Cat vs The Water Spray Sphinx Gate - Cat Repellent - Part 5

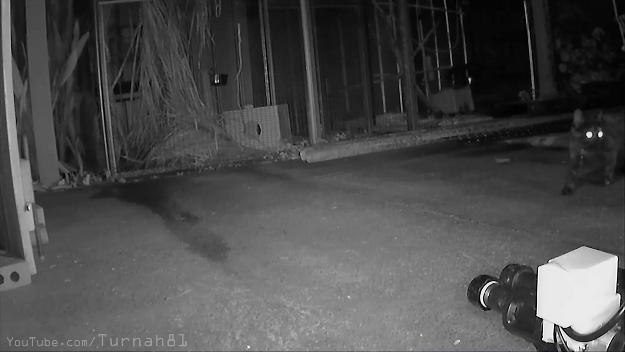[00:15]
Has this cat actually worked out how to defeat the water spray cat repellent? Now, you may already know the backstory.
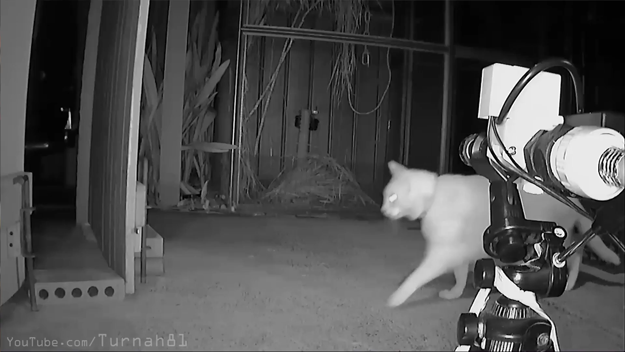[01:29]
Many cats came, and were repelled away, and then some came back again, and then were repelled away again, then they forgot that that happened,
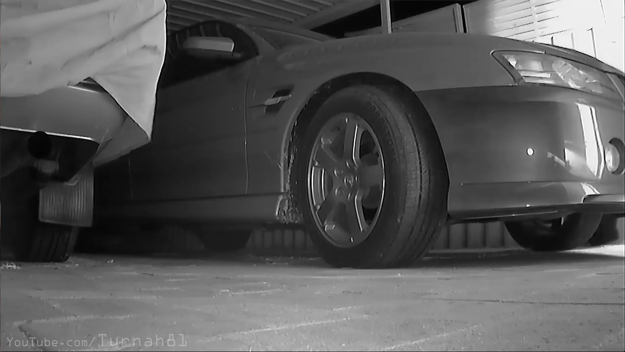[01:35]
then they came back again, and that just kind of kept happening. But, the birds survived to adulthood, which was good.
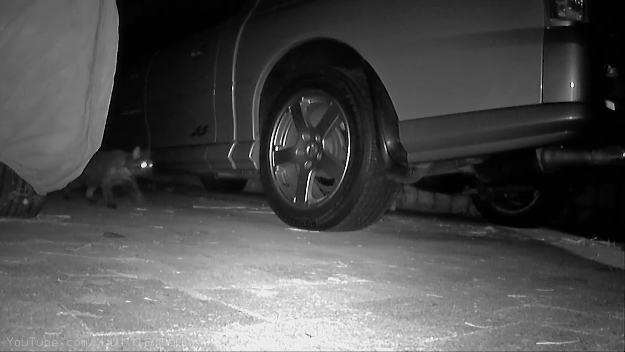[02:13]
It looks like we have a brand new visitor to the cat repellent setup. She struts in quite confidently, like another regular who tears up native wildlife in the backyard.
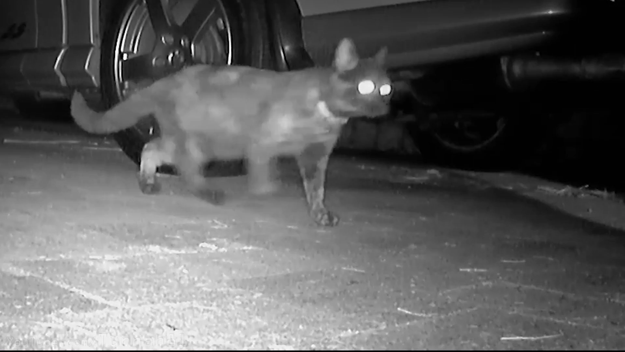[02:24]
Except at this point, though, where her walking style looks suspiciously like one of those Boston Dynamics robot dogs.
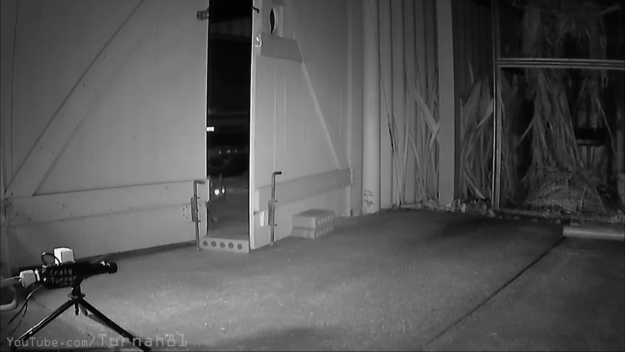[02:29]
Well, hang on, she's a little bit suspicious that the gate is open. Yeah, why don't you just close the gate?
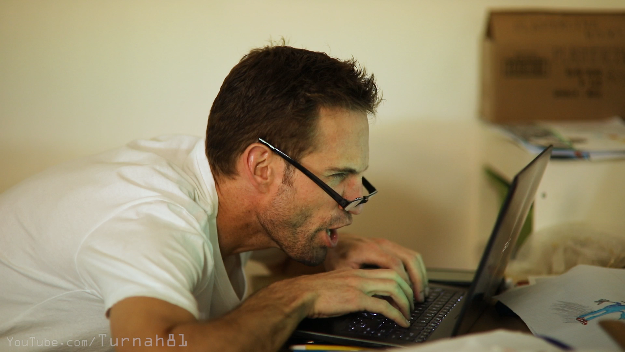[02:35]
Look, I've answered this before, but the cats have already cleared a large fence to get to this fence line,
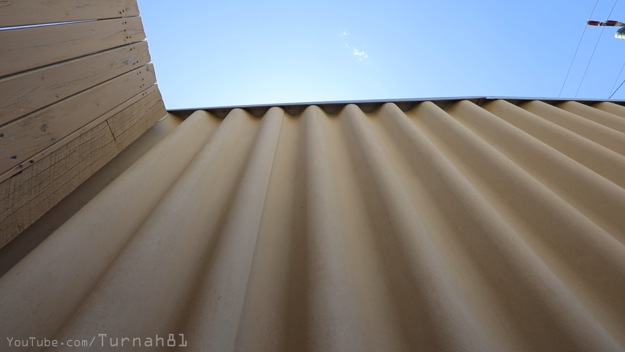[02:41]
and they normally just jump at two, which claws up the car paint and fence. Anyway, where were we? Our uninvited guest checks the most recent visitor book entries with a traditional sniff of the gate.
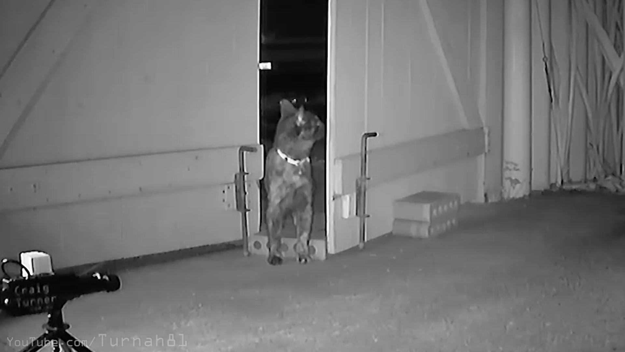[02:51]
Then she reads the signs. Wildlife buffet this way, toilet that way, other toilet that direction. Then she wanders on in. Now, what happens next may come as a bit of a surprise to you, if you're a cat, because everything's a surprise to you.
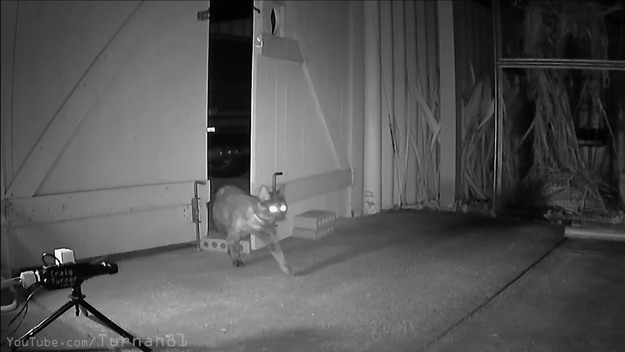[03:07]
A broom falls over and you think the world's ending.
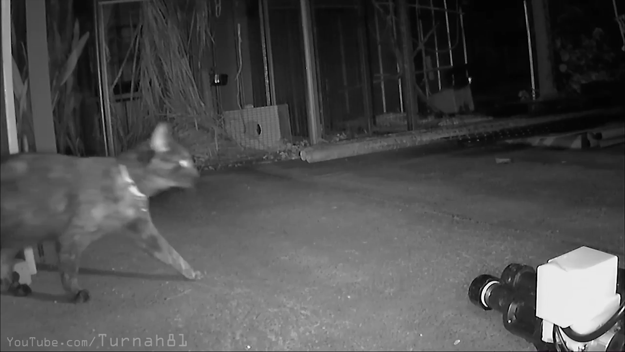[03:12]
She approaches, it's an absolute drenching, and sends her sprinting for the backyard. Looking at the still photos, the first frame has fired before our light-globed filaments have warmed to full brightness.
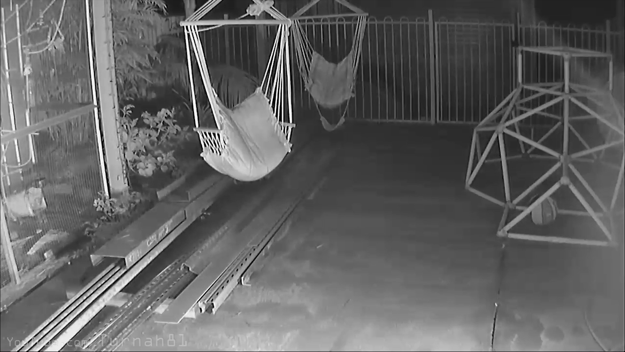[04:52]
She heads to the right, spots the cat dome of shame, then she darts to the left. Her butt tags it as she goes past. However, she knows this isn't the way home. The photography lights turn off.
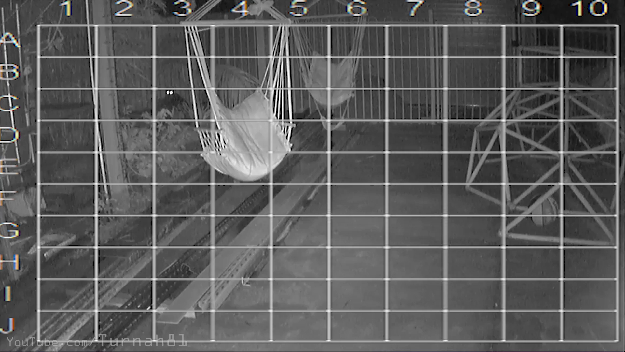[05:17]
She is a little close to our wild bird nest here,
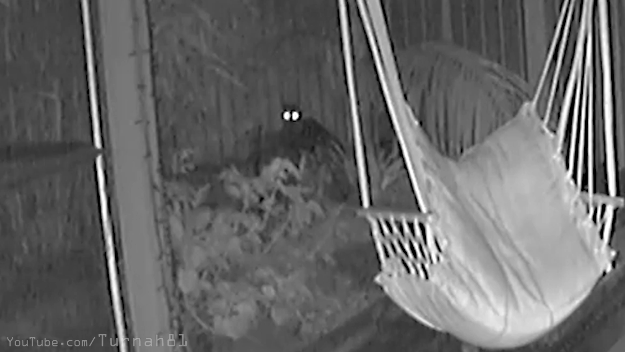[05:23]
but her attention is firmly on trying to work out what the hell just happened and finding a way home. So the birds are pretty safe. A couple of minutes have passed and she's still assessing the situation. Having trouble seeing anything through the garden, she slowly makes her way over to find a better position to work out what type of enemy she's dealing with. Deadpan is moving so slowly, I've had to cut the video. But out of interest, based on the time code of the clip and the distance she moves, she's traveling at 0.06 kilometers per hour or 0.03 miles per hour, which is slightly above snail's pace.
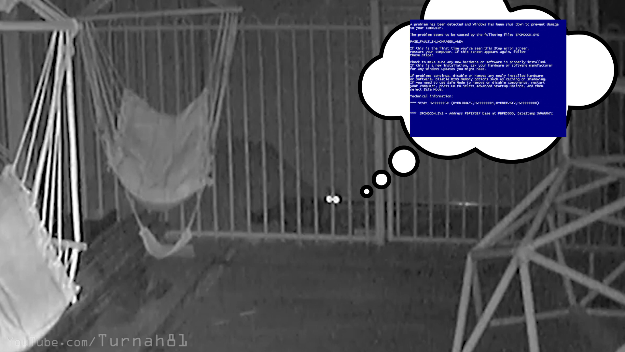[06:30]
Unfortunately, Deadpan's cat processing power has maxed out. After sitting for several minutes, glancing at the s*** tonne of alternative escape options, she crouches down at the fence for a better view and can finally see something.
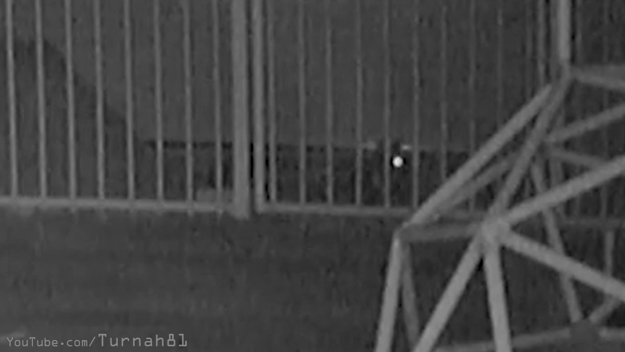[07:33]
Also to the left, the right, with one eye, and with two. But she keeps reaching the same conclusion that she's s*** out of luck. Amazingly, 20 minutes has now passed and she's finally decided to make a move. She does a laser scan of the gaps between the bars to work out the best way in and she slowly steps through.
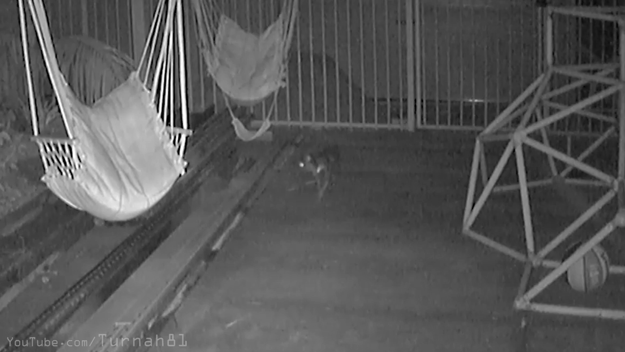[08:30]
Maybe if I just go super slow and pretend to be a cat, nothing will hurt me. I just need to be confident. But still, what attacked me? Was it something in the garden? Is there a cucumber hiding around the corner? She keeps advancing forward. Maybe it was that basketball. Could it have been a bird in that aviary? No.